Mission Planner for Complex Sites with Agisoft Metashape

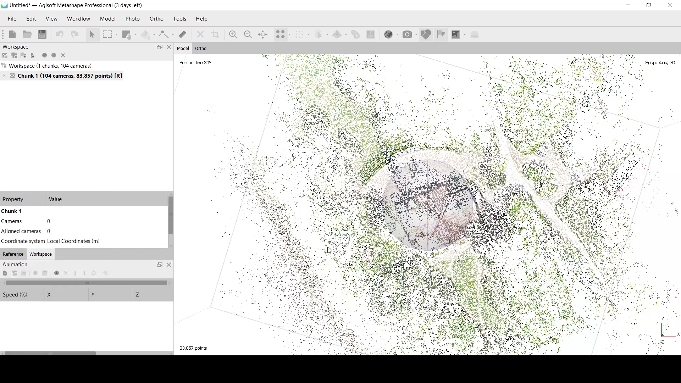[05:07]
Use build mesh command to generate a rough 3D model of the region of interest.
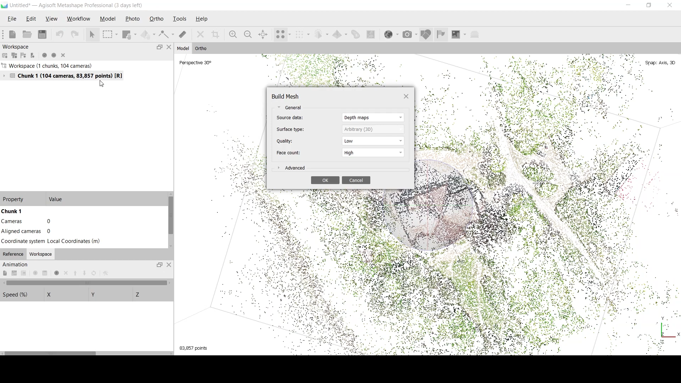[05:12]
Use depth maps as the source data and medium or low quality to speed up the process.
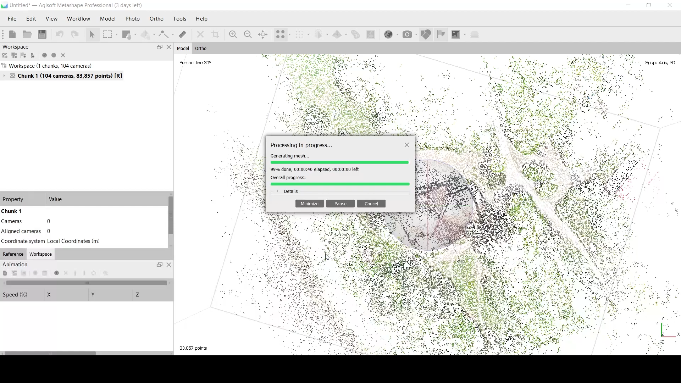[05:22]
If power lines are present in the scene, use detect power lines tool.
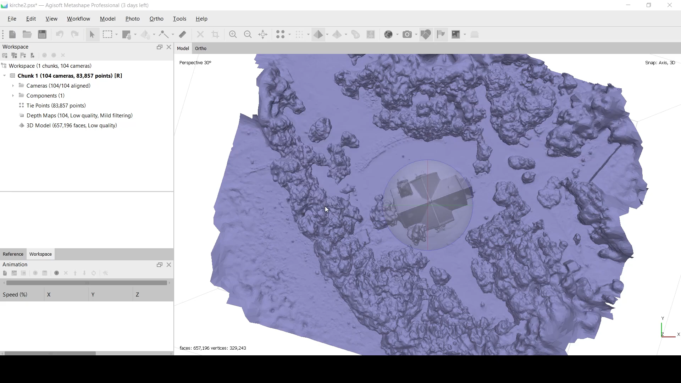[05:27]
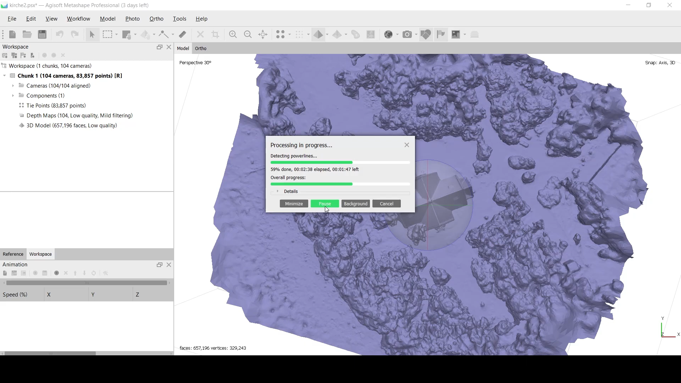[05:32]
Several shape layers with polylines will be generated.
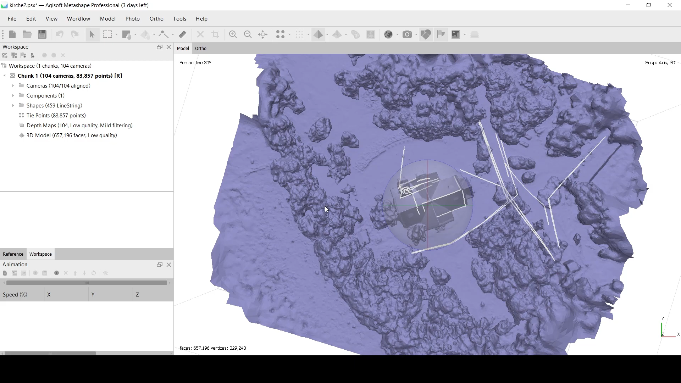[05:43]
Select the layer where all the power lines are detected. Along with the power lines, other linear structures can be presented as shapes.
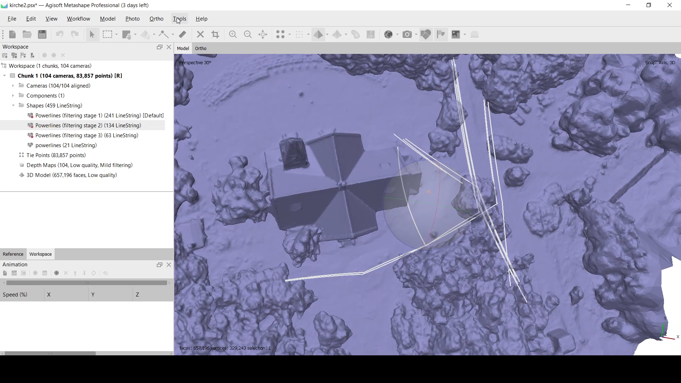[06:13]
Add approximate takeoff point to the layer. It will be used as altitude reference for waypoints. Select polygon tool and draw the region of interest and save it to a new shape layer.
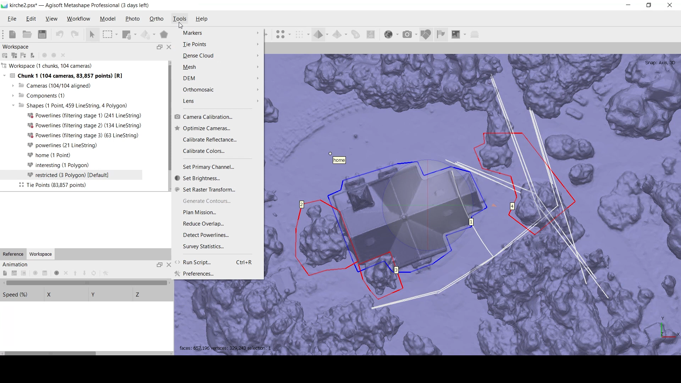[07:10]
Open plan mission dialog. Specify region of interest.
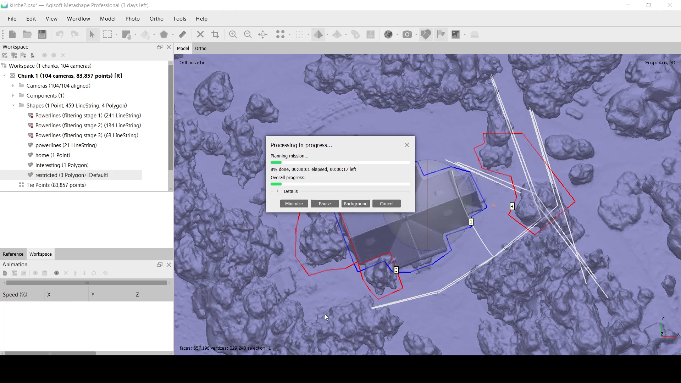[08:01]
Set distance distance for RTK drones for RTK drones for RTK drones for RTK drones for RTK drones for RTK drones and 10 meters or more for regular GPS drones.
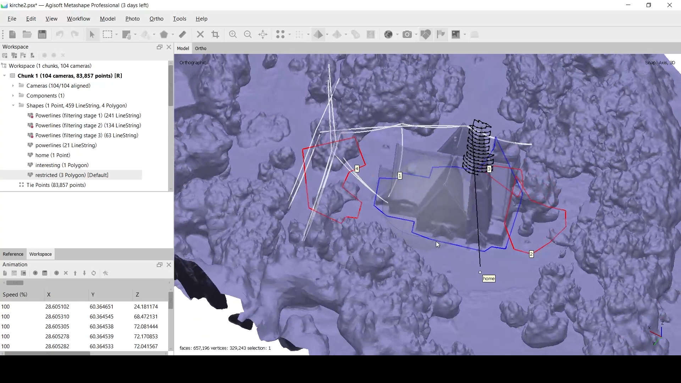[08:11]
The resulting plan will be split into parts according to max waypoints per flight setting.
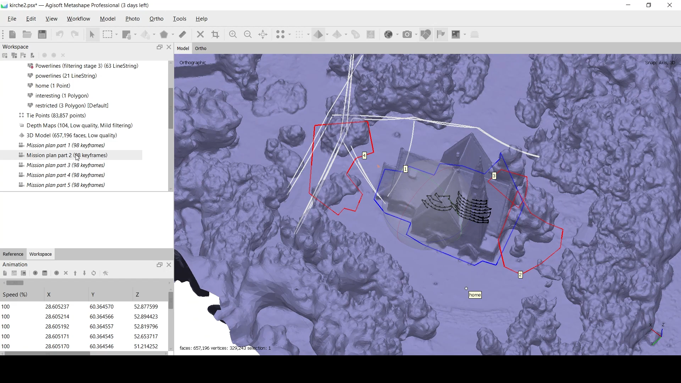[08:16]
Here's how the full plan looks like.
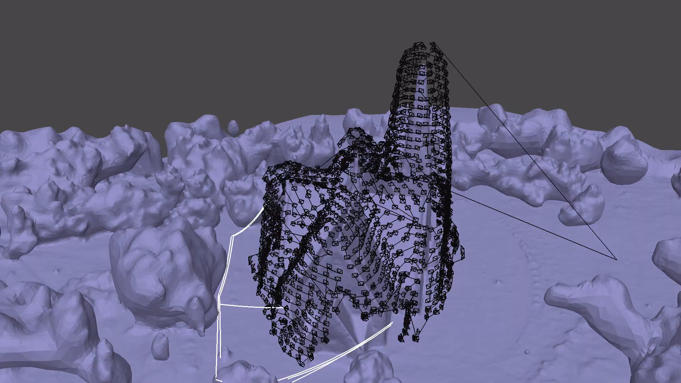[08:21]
You can see how the planned path bends over power lines.
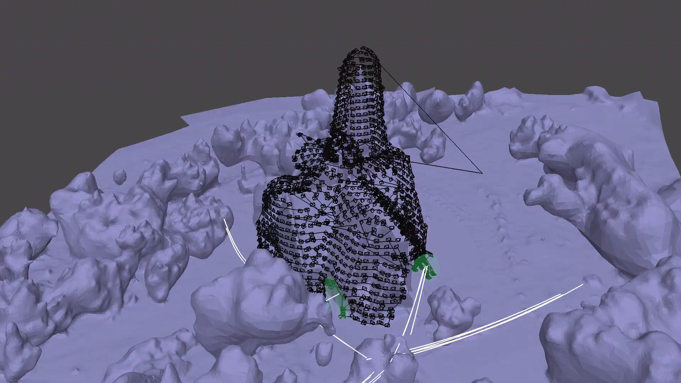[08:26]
To execute the mission, select other parts and export them in one of the available formats compatible with the drone software.
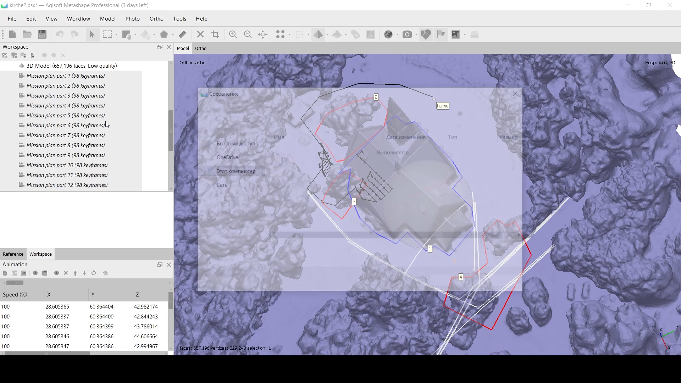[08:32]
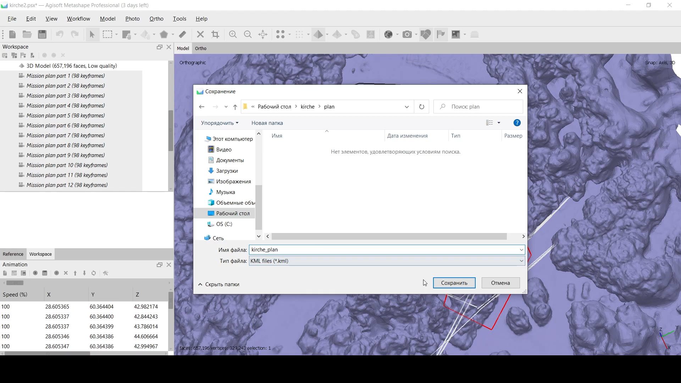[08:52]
In this project we are using KML format compatible with the DJI Pilot application.
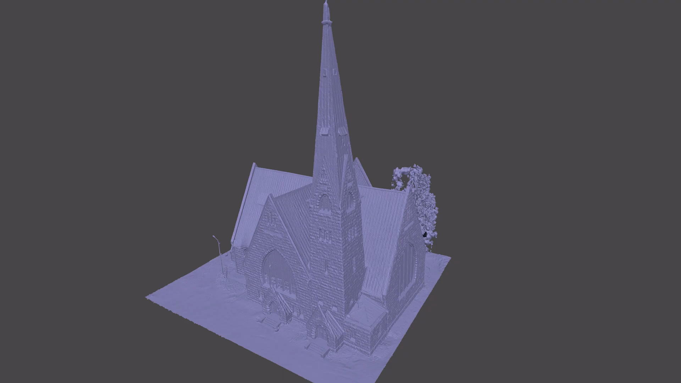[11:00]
Here is the final model built from detailed images. Thank you for your attention and good luck in flying!